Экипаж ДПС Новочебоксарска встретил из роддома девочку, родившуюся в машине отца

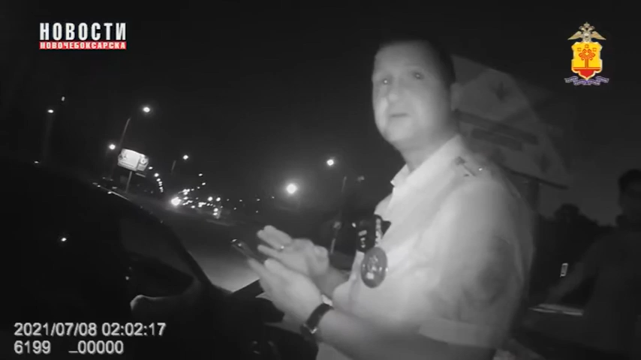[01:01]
Полицейские, дежурившие этой ночью, капитан полиции Олег Швардаков и лейтенант Сергей Арсентьев, быстро сориентировались.